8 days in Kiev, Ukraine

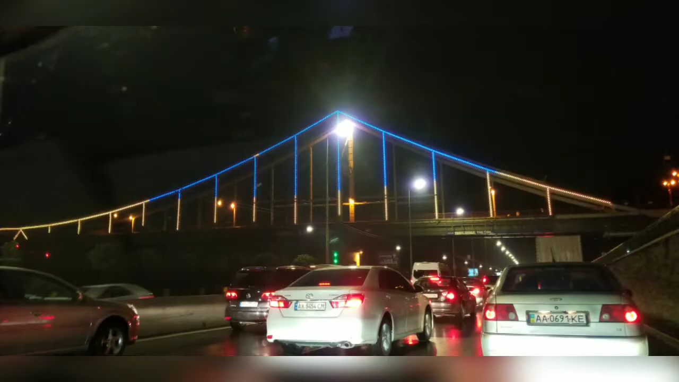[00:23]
This is a walking bridge, very colorful at night. And I walked across it.